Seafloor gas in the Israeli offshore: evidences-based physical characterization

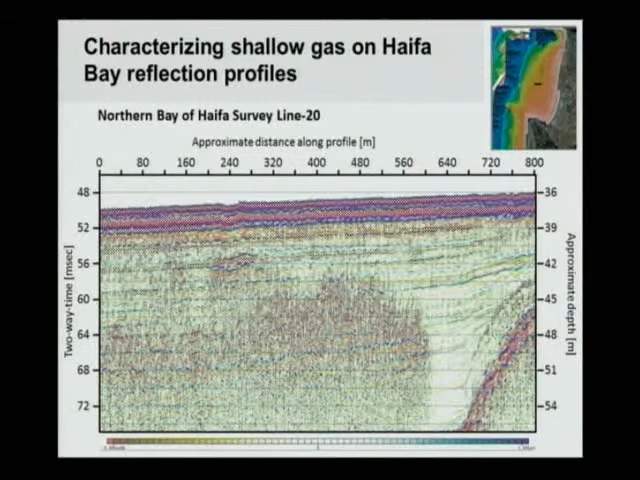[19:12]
And what you see is that inside those sedimentary layers, suddenly you see a patches of something. And you can see that it's not a lithological body because you can see the layers continuing through it. Yes? More difficult, but you see them. So, there is scattered high amplitude reflectivity and there are bright spots, strong reflections.
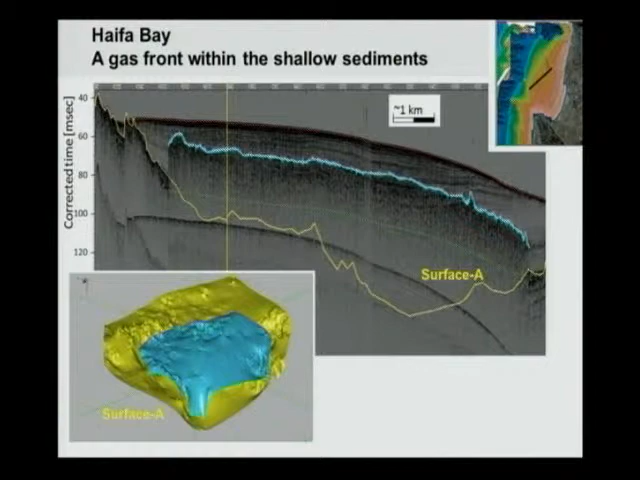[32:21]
what I did is I simply picked the top of gas, free-handedly. You can find me making mistakes here and there, but generally, I picked it, and then I basically mapped it. I just plotted the values of those peaks after subtracting the distance between the seafloor and the peak. So this is the depth below the seafloor of those peaks.
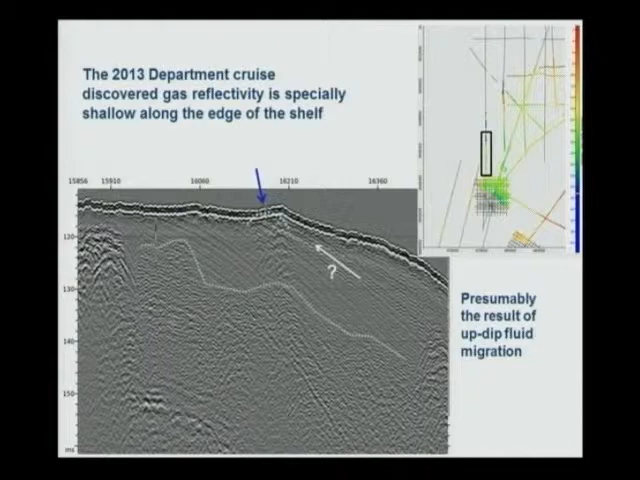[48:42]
This is the coca and the shallow gas. But suddenly, we get those things. Yes, which are shallow, very shallow, tens of centimeters shallow things. And at the beginning when I saw these, I didn't believe they were gas. Yes, until we sampled them.
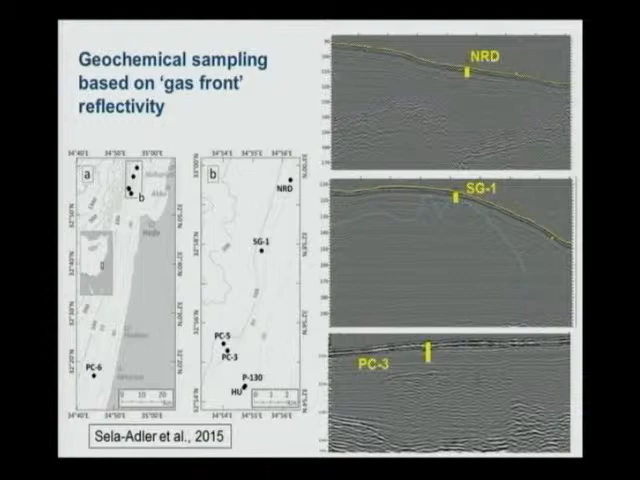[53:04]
Then we went to the edge of the shelf and we sampled one of those things. I was completely unclear that what we will find there, but we said, let's try. And then we went to a place where I didn't see any reflectivity. Well, SG1, the one with the reflectivity going to 40 centimeters, look at the concentration of sulfate.